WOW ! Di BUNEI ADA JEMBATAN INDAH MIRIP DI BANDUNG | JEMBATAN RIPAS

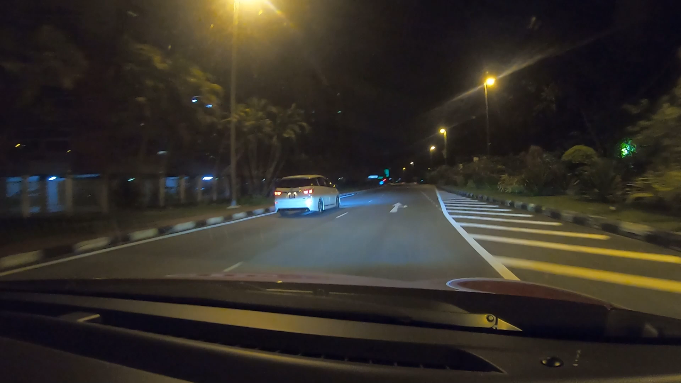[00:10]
akan jalan-jalan di sekitaran pusat kota bandar seribegawan di negara brunei darussalam kali ini saya akan muter-muter melihat pemandangan indah sekali di depan sana nanti kita akan melihat jembatan yang terkenal indah di negara brunei darussalam
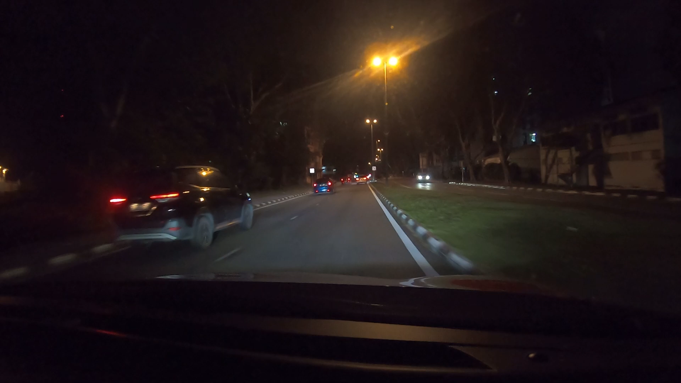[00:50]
sahabat kang ading mungkin sudah sering melihat jembatan ini di siang hari tapi kali ini kita akan coba jalan-jalan dan melihat gemerlap indahnya jembatan di malam hari jembatan di negara brunei darussalam sungguh indah ada salah satu jembatan yang terpanjang di Asia Tenggara tapi kita tidak akan kesana saya akan mengajak anda melihat jembatan dimana jembatan ini bisa melihat
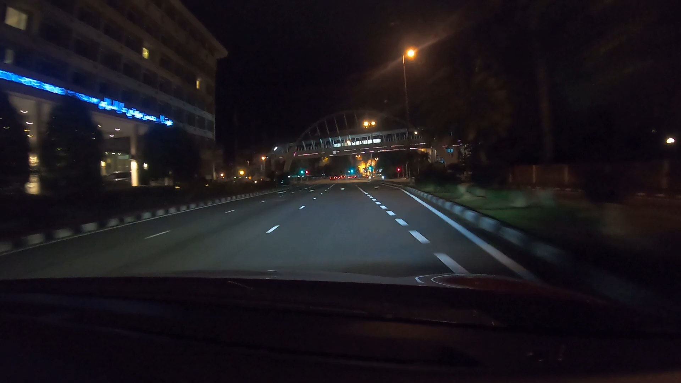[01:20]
langsung piu pusat kota bandar seribegawan ya sahabat kang ading kita sudah memasuki bandar seribegawan ini adalah kota atau ibu kota di negara brunei darussalam
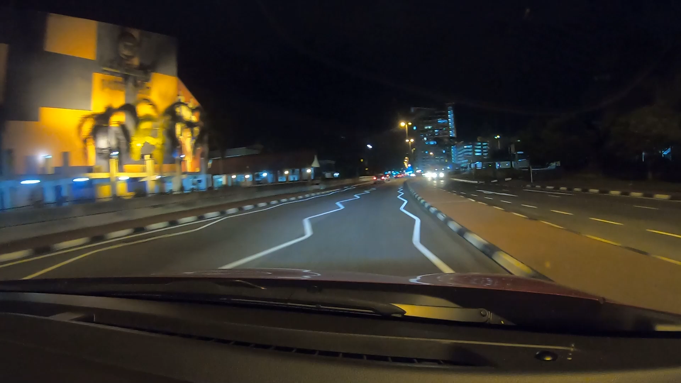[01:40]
bisa dilihat ya itu di depan itu bangunan tinggi wow indah sekali ya kalau dilihat dari malamnya gemerlap lampunya sungguh indah sekali dan pemandangan di sekitar jalan ini sungguh adem ayem walaupun pusat kota tidak bising tidak rame seperti kota-kota lain ya karena memang negara brunei darussalam terkenal dengan ketenangannya tentram damai seperti itu ya wow bisa dilihat
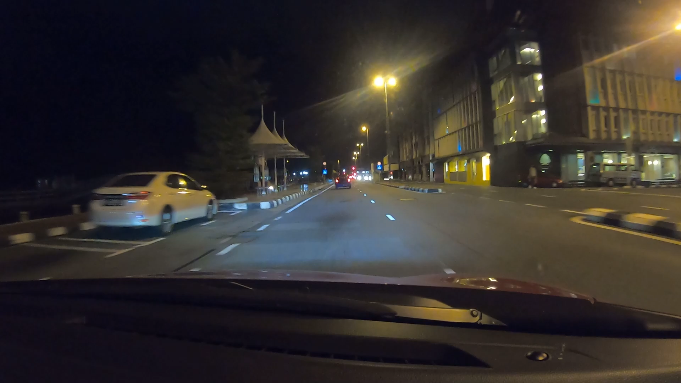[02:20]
kita berada sekarang ini di bandar seribegawan sebelah saya ini ada pasar pasar itu terkenal dengan pasar tapi kita tidak akan kesana kita akan terus melaju ke depan dimana disini bisa sudah terlihat sedikit ya sahabat kang ading ke jembatannya tapi karena posisi kamera saya tidak bisa diputar-putar jadi kita fokus ke depan dulu ya
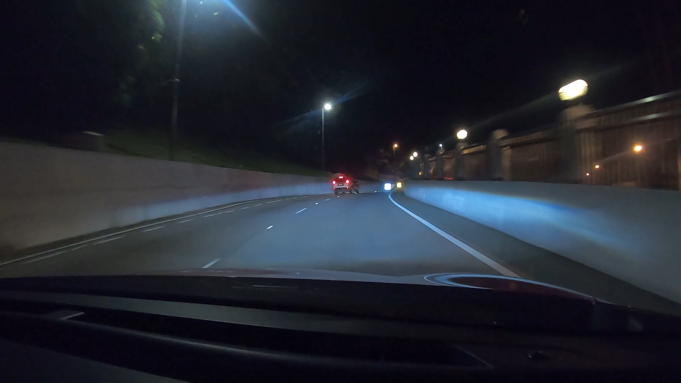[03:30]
nilai-nilai Islam nah kita sudah mendekati jembatannya nih ya sahabat kang ading semua untuk melewat-lewat kesini kalian bisa langsung saja dari pusat kota Bandar Seri Begawan ambil kiri dan ikuti jalannya kalian bisa terus ya sampai ke jembatan itu
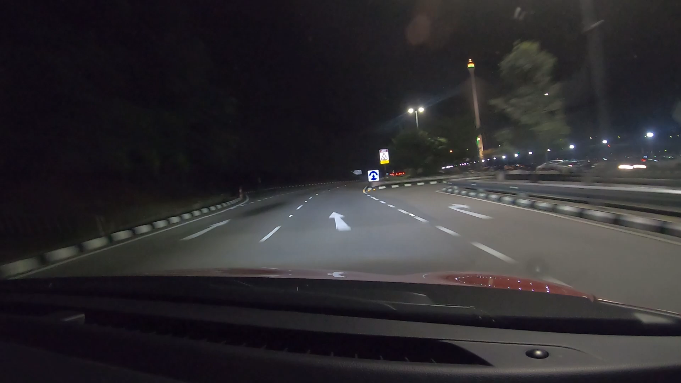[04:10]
muda-mudi yang duduk-duduk ngobrol-ngobrol seperti itu melihat pemandangan pusat kota di bawah jembatan seperti itu wow itu sahabat kang ading bisa dilihat ya jembatan itunya ya tiang-tiangnya sungguh indah sekali wow lampunya sudah mulai terlihat disini sahabat kang ading kita akan coba masuk ke dalam ya wow sungguh indah sekali ya
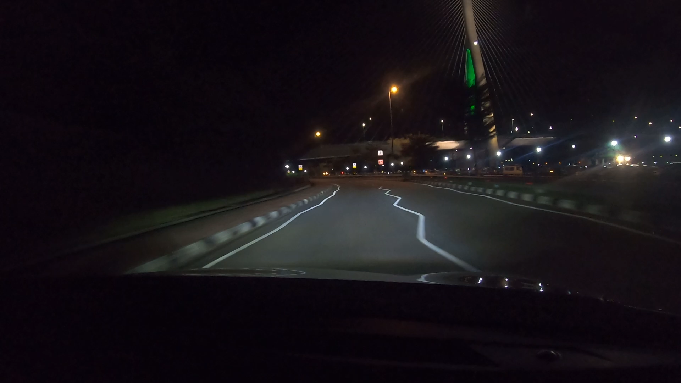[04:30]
nanti kita akan naik ke atas sabar dulu ya kita akan terus jalan dulu nanti lain kali kita akan berhenti disini ya kalau waktunya panjang waktunya tidak mepet kita akan berhenti jadi disekitaran sini kita akan duduk-duduk melihat pemandangan dengan kondisi tenang seperti ini ya untuk naik ke jembatan ini kita memasuki sedikit lorong cantik sahabat kang ading nah ini dia lorongnya
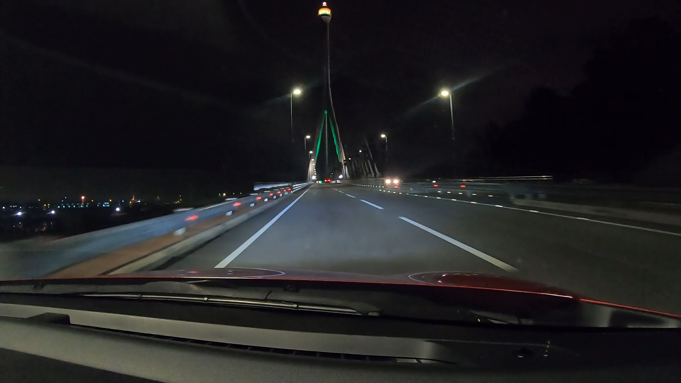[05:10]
wow dan wow di depan itu adalah jembatannya sahabat kang ading bisa dilihat ya itu adalah lampu keindahan yang menghiasi tiang jembatan seperti itu ya wow jembatan ini bisa dibilang baru tapi tidak terlalu baru juga seperti itu jadi jembatan ini memang sangat terkenal sekali di kawasan Brunei Darussalam ya
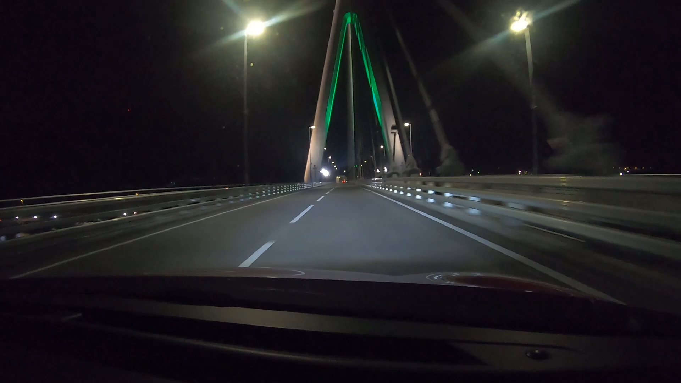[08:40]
jembatan ini betul-betul indah sekali dan bila sahabat kang ading berdiri di jembatan ini atau melihat ke kanan dan ke kiri akan terlihat sekali pemandangan indah yaitu kampung air dan pusat kota bandar seribegawan seperti itu ya kita turun lagi memasuki lorong yang tadi
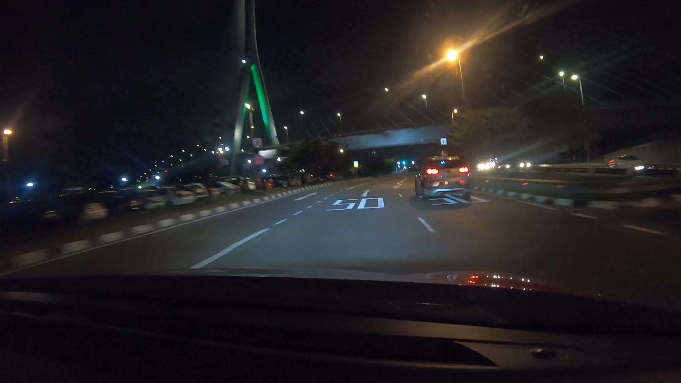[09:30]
bisa dilihat di sebelah kiri saya piu disini itu sangat indah tepat di bawah jembatan ini kita bisa melihat gemerlapnya kampung air dan gemerlapnya bandar seribegawan seperti itu ya nah ini mobil-mobil yang parkir di pinggir jalan ini mereka sedang santai-santai duduk-duduk seperti itu ya terlihat sepi padahal ramai karena memang
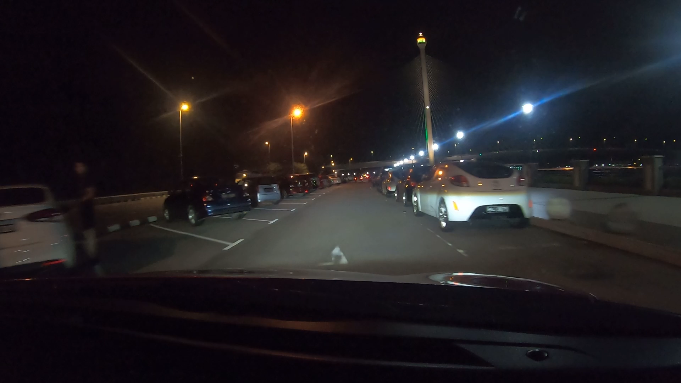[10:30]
itu ya banyak sekali mobil parkir disini mereka sedang menikmati keindahan malam di pusat kota bandar seribegawan karena piu disini sungguh indah bisa melihat langsung pemandangan jembatan yang sungguh indah pemandangan kampung air yang sungguh indah dan juga tentunya pusat kota bandar seribegawan seperti itu ya dan area disini area free
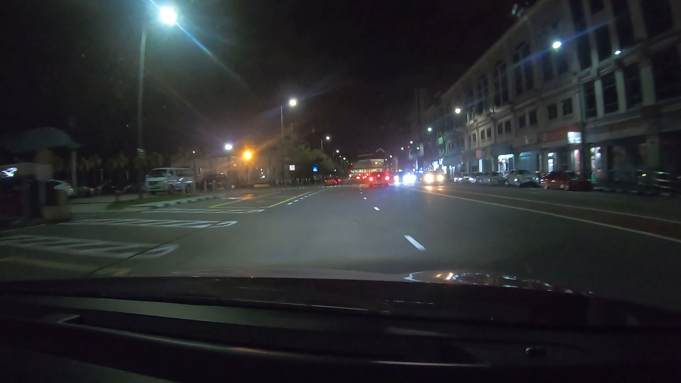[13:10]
juga ramai di sebelah kiri saya juga biasanya banyak orang-orang yang duduk-duduk santai seperti itu dan di sebelah kanan adalah pusat pembelanjaan atau toko-toko dan di depan saya itu adalah komplek yayasan dimana biasanya kalau ada acara-acara sering sekali diadakan di kompleks sana ya seperti misalnya pasar malam beberapa kali saya membuat video pasar malam bazar malam makanan semua berada di kompleks ini ya
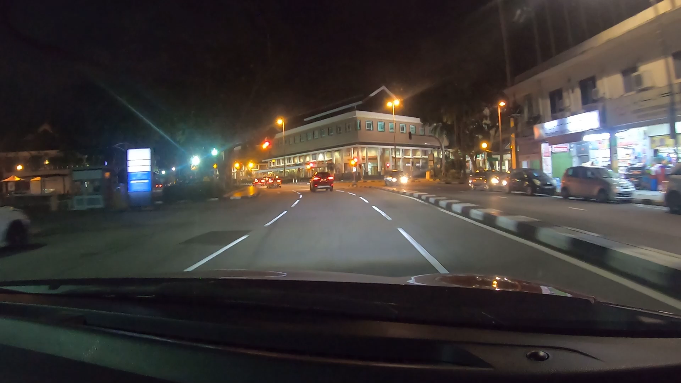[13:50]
itu tempat ramai seperti itu ya sahabat Kang Ading oke lampu merah kita berhenti dulu sambil saya minum dulu nah sahabat Kang Ading di depan sana itu ada taman jubli emas jubli perak ya atau disebut juga taman eko koridor di taman itu biasanya banyak sekali orang-orang jogging orang-orang lari malam di taman itu juga biasanya mulai dari pukul
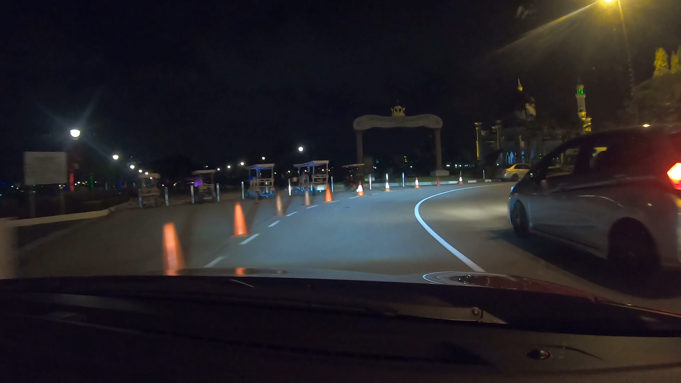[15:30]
dari pertengahan malam sampai pukul 4 itu pembatasan ya jadi sebelum tengah malam orang masih ramai nah wow disini biasanya banyak sekali orang-orang yang duduk-duduk santai-santai dan di depan sana itu bisa dilihat masjid yang terkenal dengan kubah emasnya masjid Omar Ali saifuddin masjid Sultan Omar Ali saifuddin ya masjid yang terkenal dengan kubah emasnya
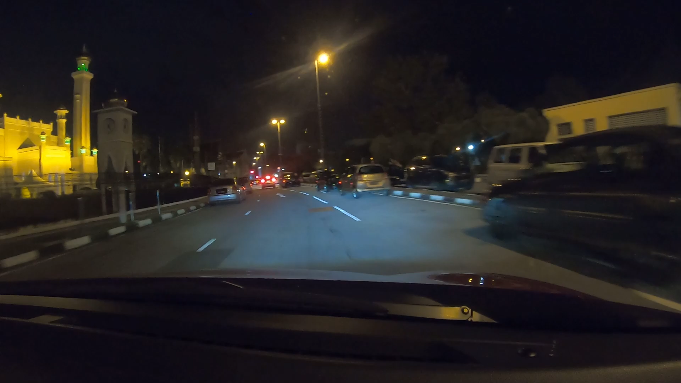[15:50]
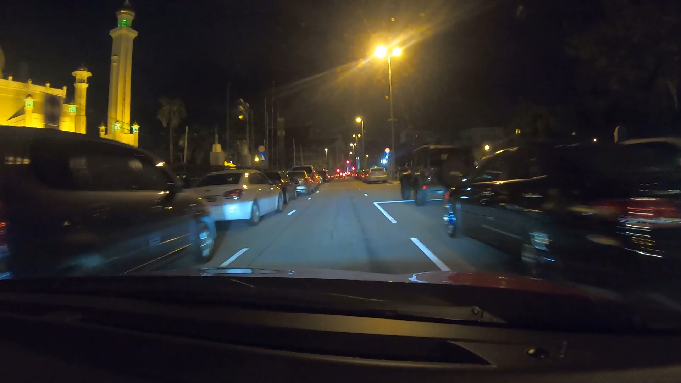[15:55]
dan di sebelah kanan saya adalah yayasan di sebelah kiri saya adalah masjid Omar Ali masjid ini menjadi ikon negara Brunei Darussalam karena memang keindahannya yang luar biasa dari dulu sampai sekarang masjid ini terkenal di seluruh negara wow kanan kiri banyak mobil menandakan area sini ramai sekali pengunjung ya sahabat Kang Ading saya masih akan terus melanjutkan perjalanan saya tidak akan berhenti dulu lain kali kita akan berhenti ya